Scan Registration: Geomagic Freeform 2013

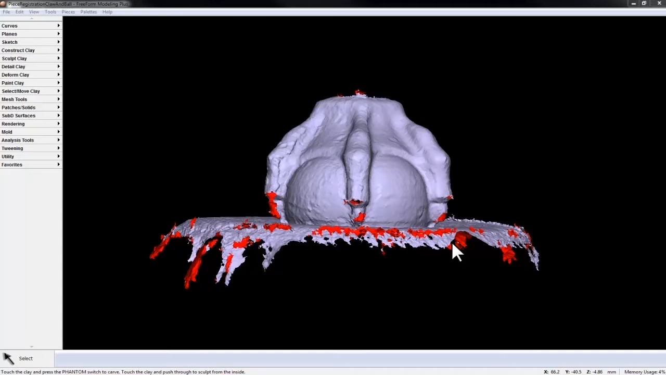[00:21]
The first is this claw and ball scan I have here.
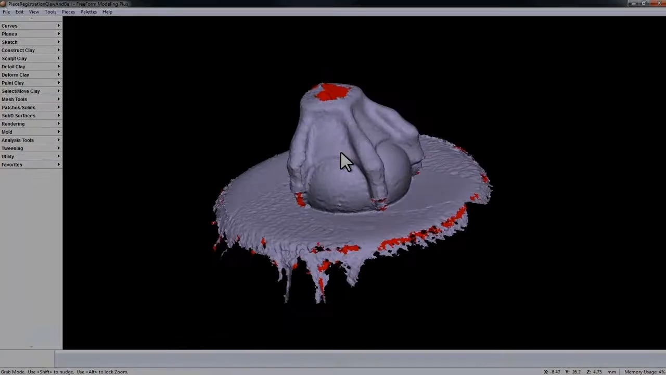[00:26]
When I first brought in the scan, it looked like this.
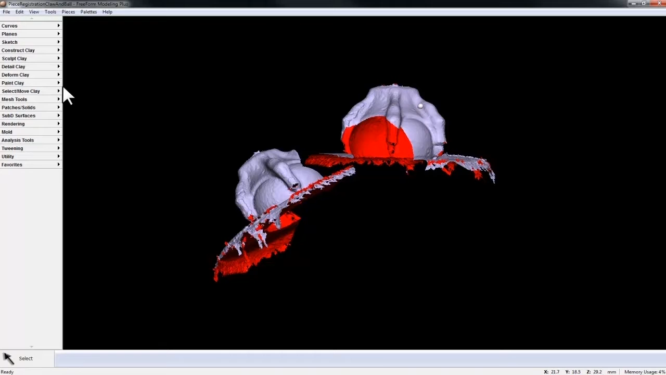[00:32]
So in order to move it into position, I'm going to go over to the Select and Move Clay tools and then choose Reposition. With Reposition,
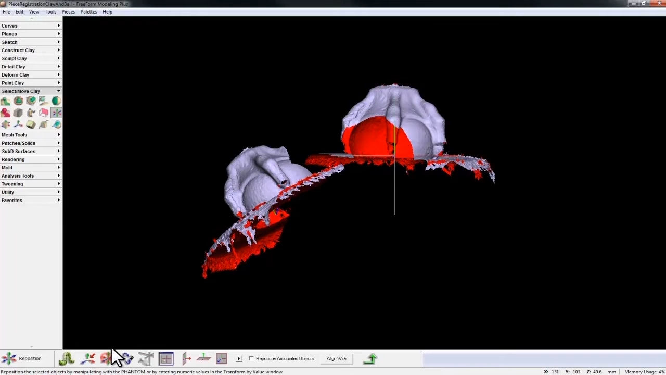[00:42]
I can turn off the Move Only and be able to rotate it into place. But now, available on our DynaBar, I have Align Width.
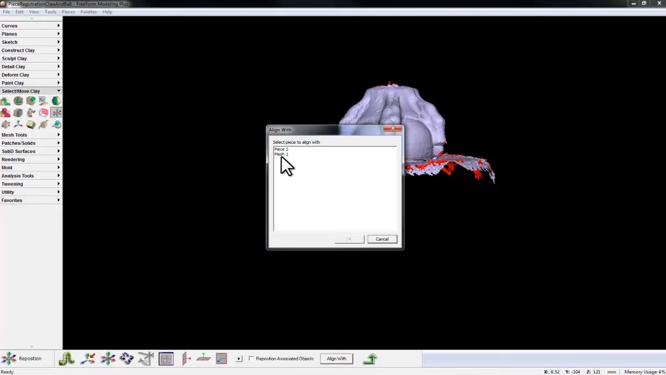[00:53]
And I simply click on Align Width and choose Mesh 1, and it's going to yield the best fit.
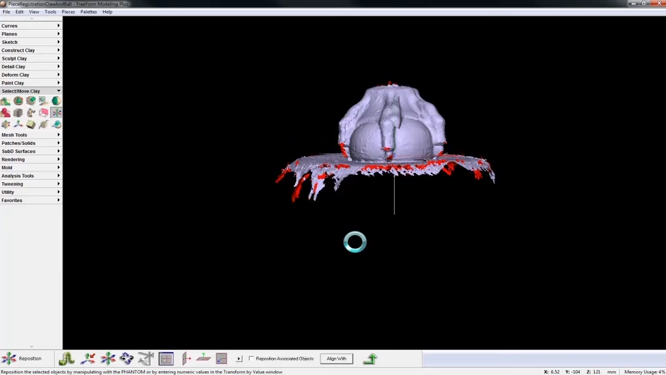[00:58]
Like so.
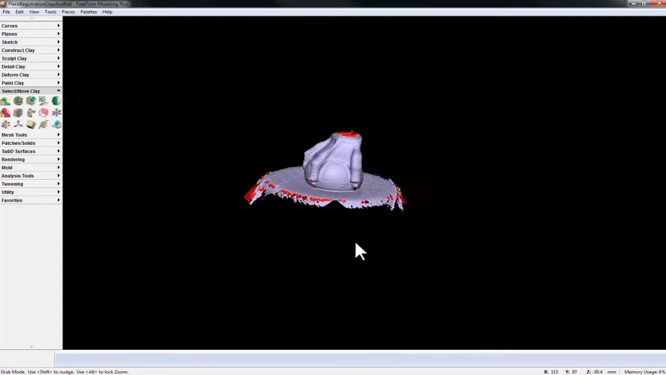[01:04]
Now in order to get the best fit, we have to line it up first. So if my two pieces are like this, and I go Align Width,
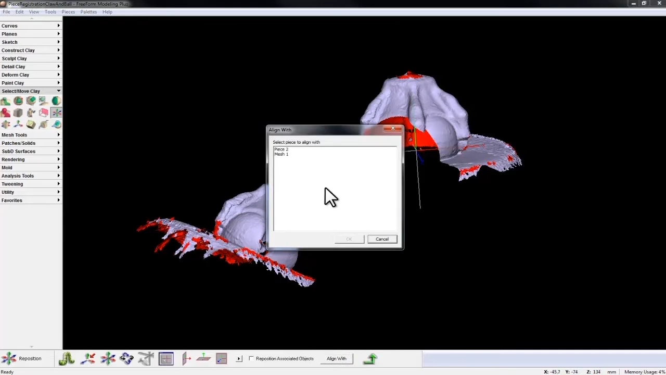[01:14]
Mesh 1, then the alignment doesn't take place.
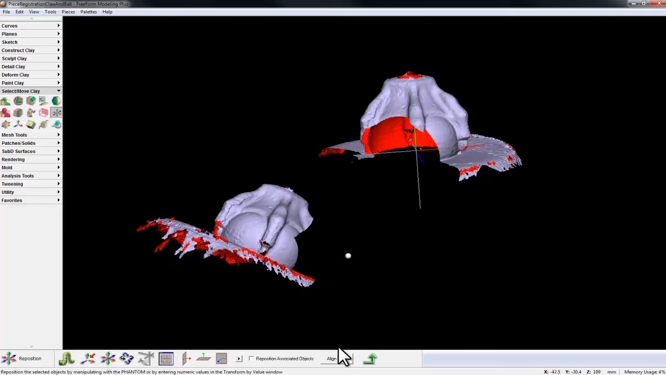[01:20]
But if I bring them up so that they're very close to what I want,
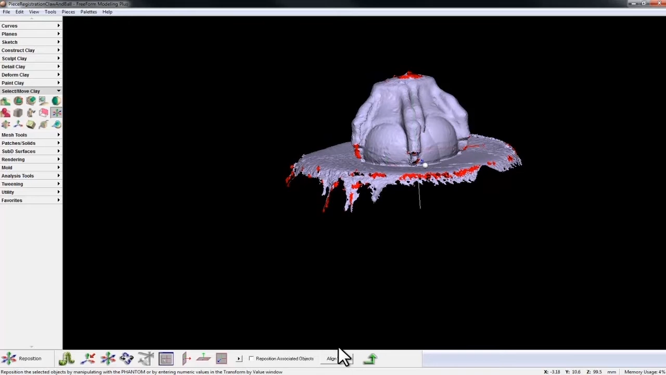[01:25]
and choose Align Width, Mesh 1, it's going to give me a very exact fit.
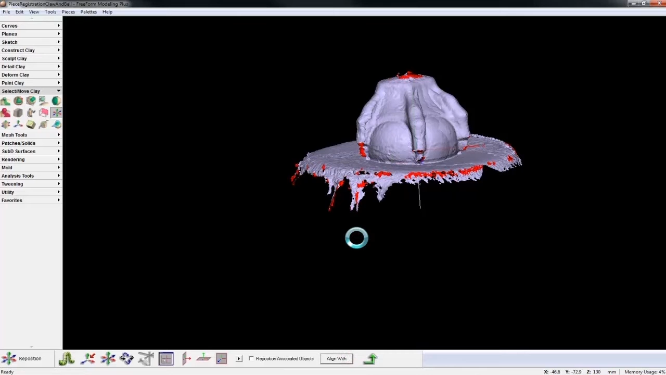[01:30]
Like so.
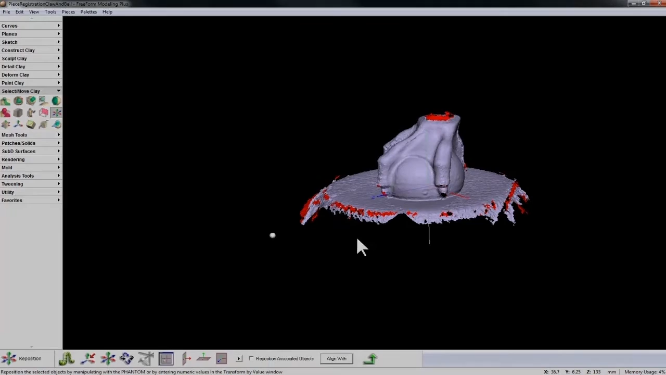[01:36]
Let's look at another example. In this example, I'll be dealing with these incomplete skull scans. But you can see there's a lot of overlapping data.